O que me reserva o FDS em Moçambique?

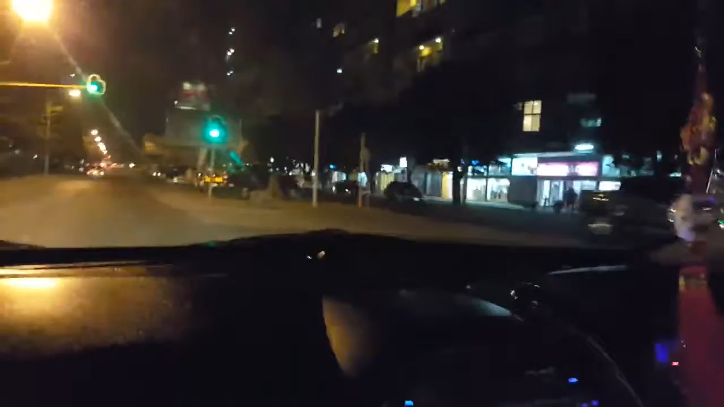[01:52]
É um hotel alta. É, sim. Mas estamos a, continuamos no 24 de julho. Ah, este é 24 de julho? É, é, é uma das principais. Mais, avenidas. Este é uma grande avenida. Quem nos está a ver o vídeo, não se preocupe que não estamos contra a mão, portanto, em Moçambique anda-se pelo lado esquerdo. Pois é, é verdade. Este baralha-me até a passar a passadeira, porque os movimentos já são todos ao contrário. Sim. Este autocarro está aqui a preparar-se, vai para a África do Sul.